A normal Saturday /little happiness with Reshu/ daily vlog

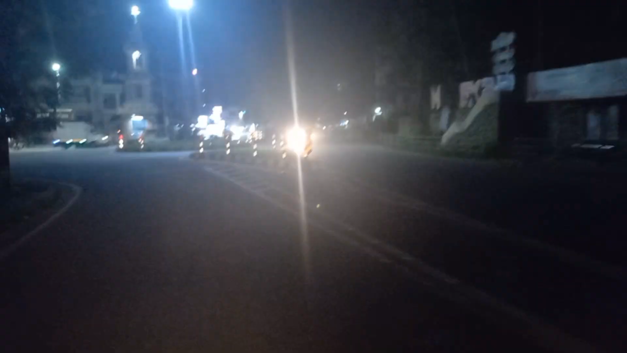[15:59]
ഇടവഴി എടുക്കുന്നത് നേരെ മെഡിക്കൽ കോളേജ് എന്ന് ആഡ് ചെയ്തിപ്പോൾ മെഡിക്കൽ കോളേജിൻ്റെ ഒരു പുറത്ത് വശമാണ്.
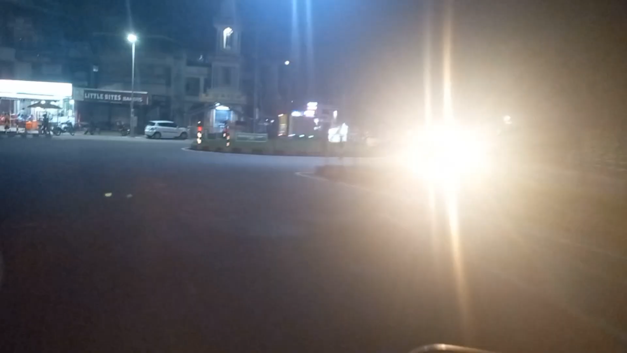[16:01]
അങ്ങനെ നമ്മൾ നേരെ
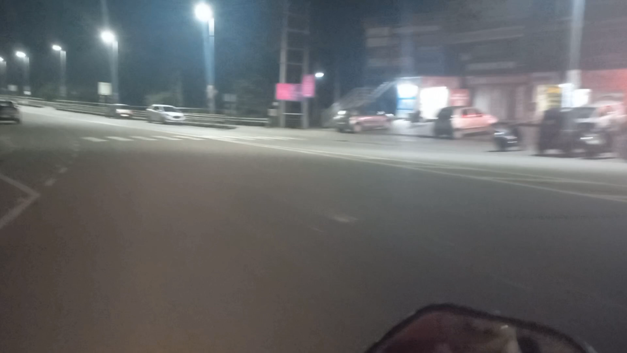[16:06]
ഇനി വരുന്ന വഴി കുറച്ച് ഇടയ്ക്ക് ടാറൊക്കെ ചെയ്താണ് കുറച്ച് ലൈറ്റ് കുടിച്ച് കുറച്ച് നല്ല ഭംഗിയുള്ള വഴിയാണ്.
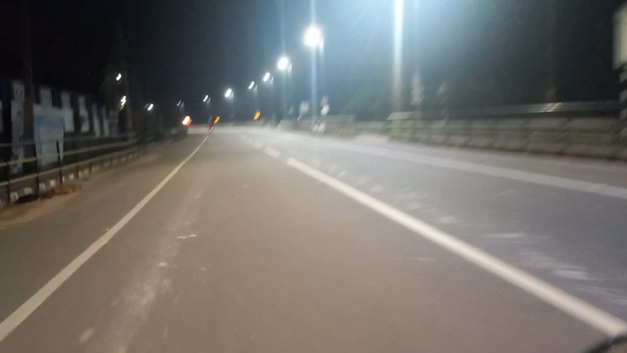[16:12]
അപ്പം അങ്ങനെ നമ്മൾ ആ വഴി കൂടി ഇങ്ങനെ പോയിക്കൊണ്ടിരിക്കുകയാണ്.